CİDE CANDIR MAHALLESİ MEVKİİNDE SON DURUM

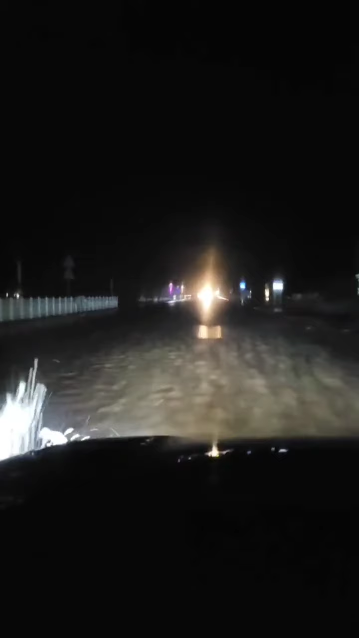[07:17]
Şu anda elektrikler de kesildi sokak lambaları söndü. İnşallah daha büyük bir problem olmadan bugünü atlatırız. Yani bu hava şartlarında elektrik de gitti. Görüyorsunuz yani ciddi sıkıntı var.
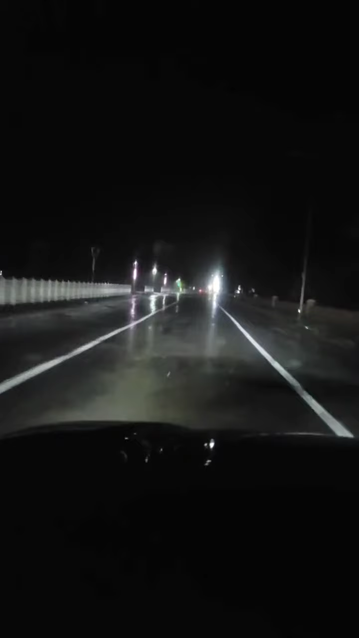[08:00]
Yani direklerin yıkılma işte çatıların uçması gibi tehlikeler de var. Vatandaşların bu konuda araçlarını evlerinin önlerinde korunaklı bölgeleri almalarında fayda var. Sizin için şöyle bir cidenin merkezini bir dolaşacağım. Herhangi bir olumsuzluk var mı diye.
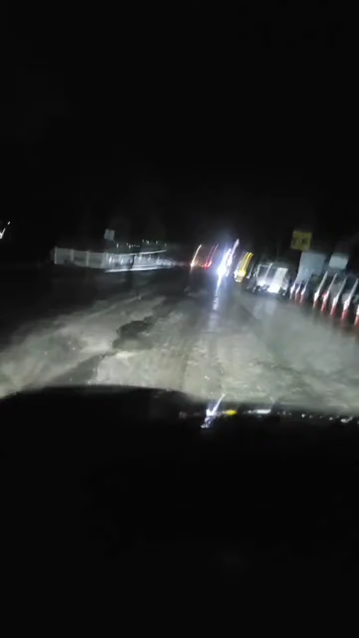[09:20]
kadar olan istikamette yer yer gölekler oluşmuş. Araç sürücülerinin dikkat etmesi gerekiyor. Kayran köyünde yolun yarısı şu anda denize kavuşmuş durumda. Karayolları şu anda çalışma yapıyor. Yani bu şekilde giderse muhtemelen Kayran köyünden sonraki kısımdan araçların gitmesini istemeyecekler. Bundan dolayı eğer acilen Bartın'a gitmesi gereken varsa
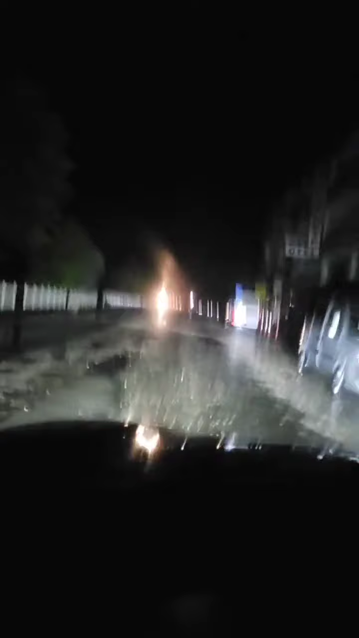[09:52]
Komluca mahallesinden girerek Eseköy'ünden Gebeşköy'ü üstü istikameti üzerinden yola inebilirler. Alternatif yol olarak orayı söyleyebilirim.